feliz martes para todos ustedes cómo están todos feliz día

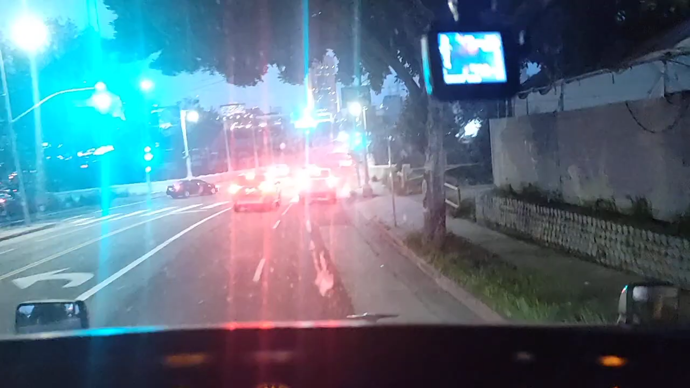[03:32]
California. Casi. Aquí doy la vuelta. Este es el 101, el 101.